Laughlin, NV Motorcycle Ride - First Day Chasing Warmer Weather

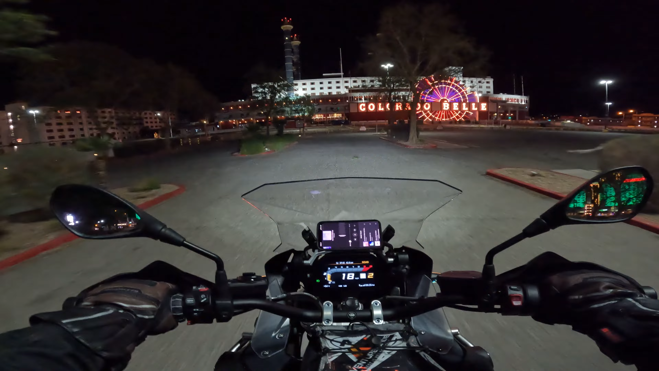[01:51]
what's going on down there there's the old colorado
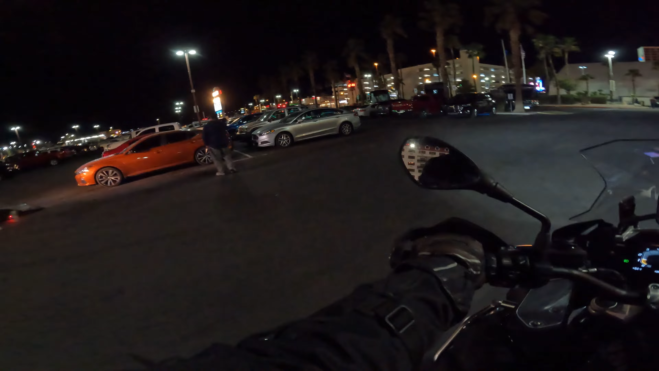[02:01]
belly i think this place shut down i'm not certain off limits and it's under surveillance well i don't know what this one was uh-oh getting towed out
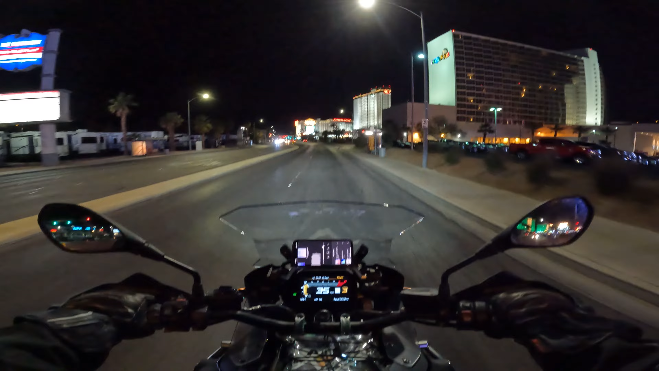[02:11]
bummer there's the old don laughlin riverside
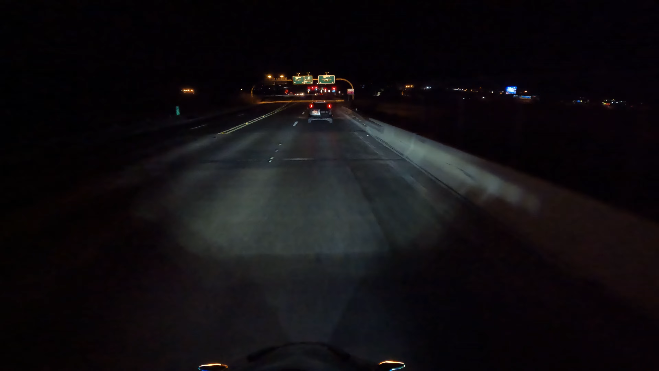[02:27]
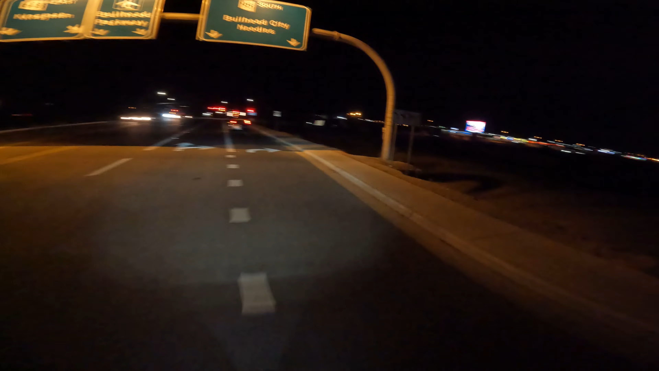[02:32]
come back soon we will we're just going over the bridge get a good view of it with it all lit up bullhead city arizona welcome to arizona